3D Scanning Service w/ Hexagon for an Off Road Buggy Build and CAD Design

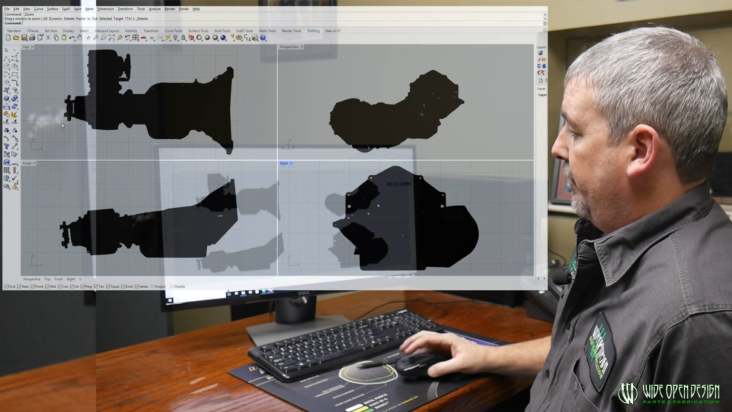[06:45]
And you can just zoom in right here and see that, man,
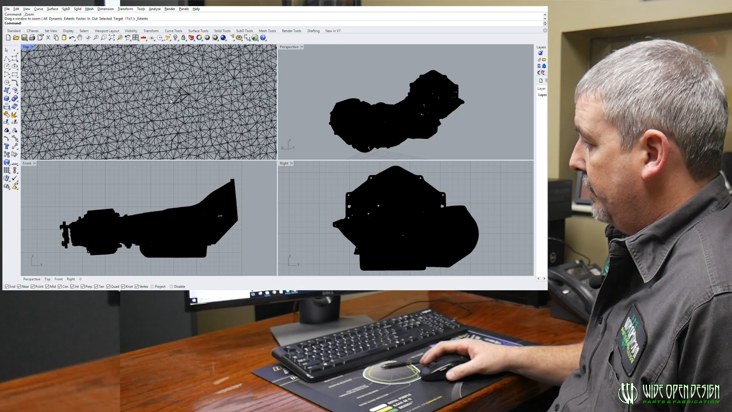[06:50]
it's just a whole lot of just little bitty triangles and stuff, and it's called the Mesh.
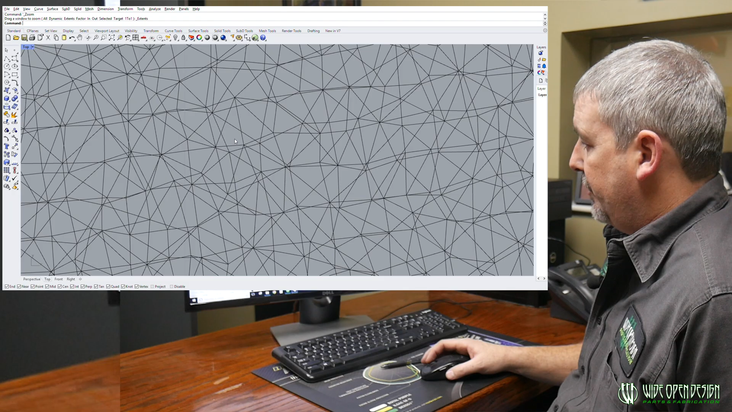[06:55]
So, it's a STL version, but you can kind of see that shape right there.
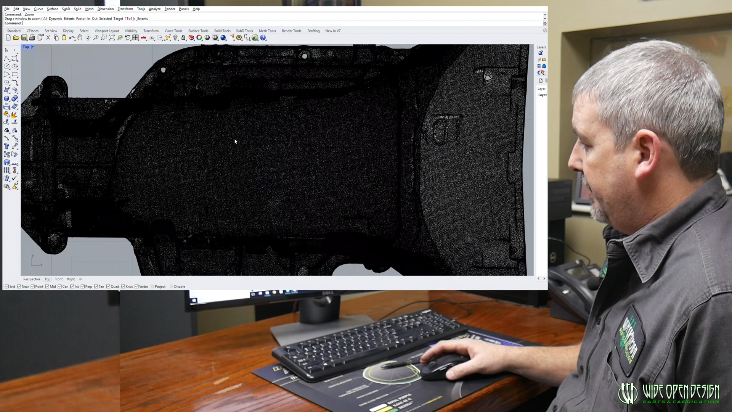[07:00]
But whenever you get it down, we click over here and render it.
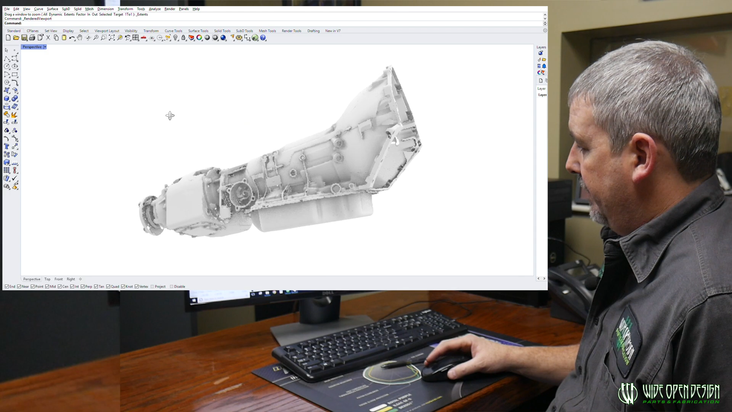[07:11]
Man, so yeah, there's some holes and stuff in here, and we could really spend a lot more time on the scan and get all that stuff taken care of.